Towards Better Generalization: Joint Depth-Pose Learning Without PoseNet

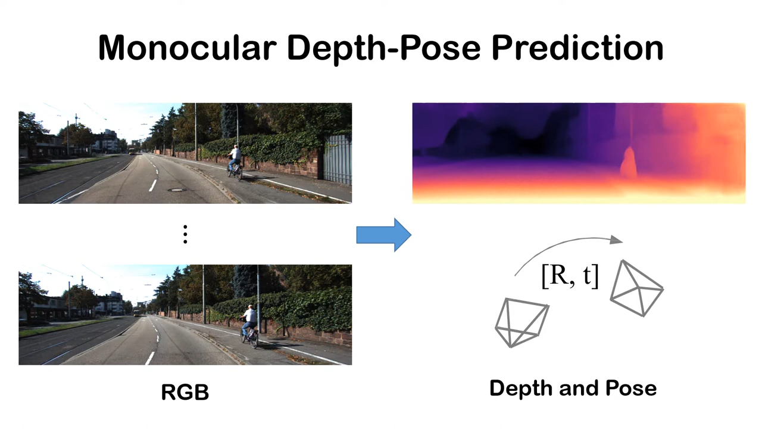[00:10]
However, we found that PoseNet-based methods have poor generalization performance under challenging scenarios,
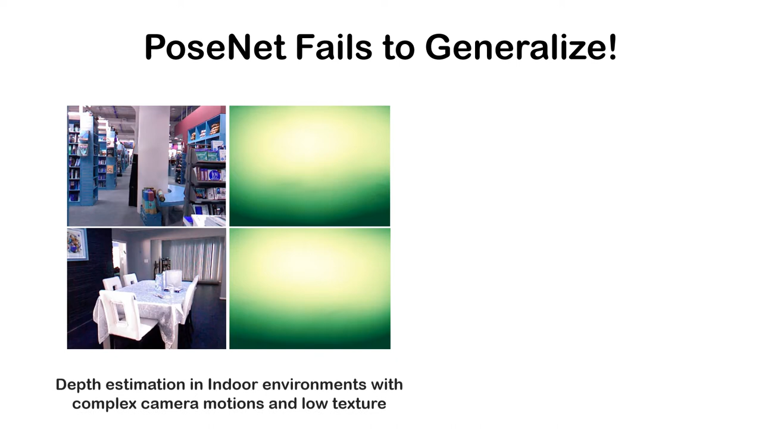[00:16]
such as indoor environments and unseen camera eagle motions.
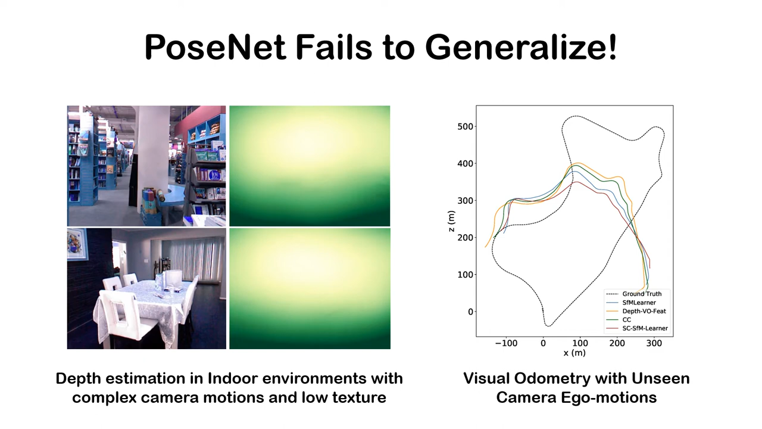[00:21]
Built on top of two-frame strike for motion, our methods directly solve relative pose from optical flow correspondence and develop a unified system to jointly train monocular depth estimation along with a flow network.
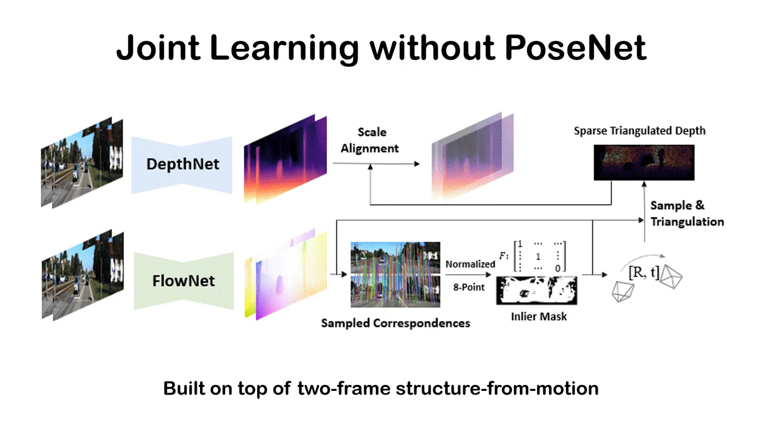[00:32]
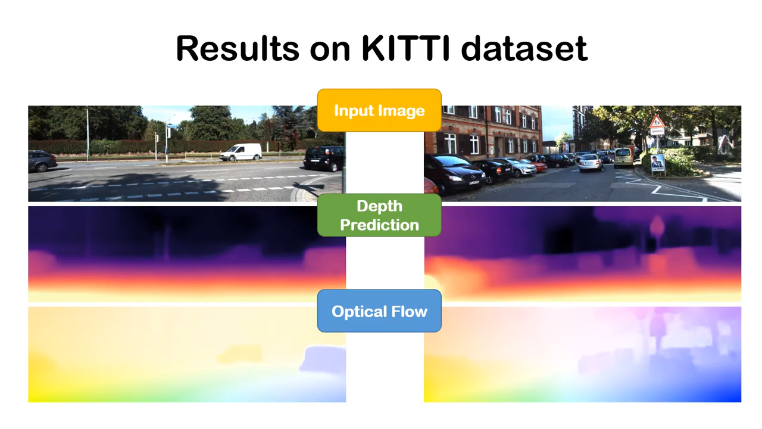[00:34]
Our system produces accurate depth and flow map and yields state-of-the-art performance on KT datasets.